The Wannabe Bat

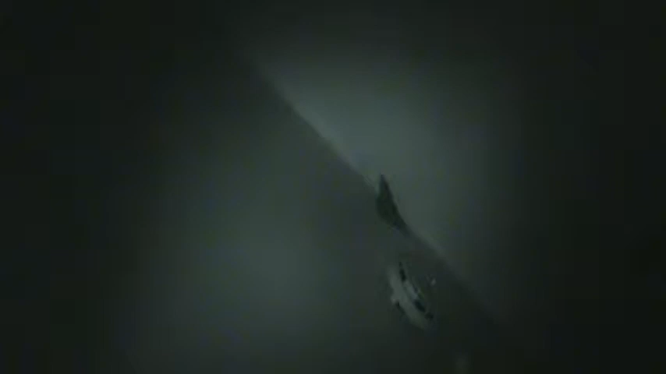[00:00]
My super spy cam. My super spy bat. Now I gotta figure out how I'm gonna get him out of here.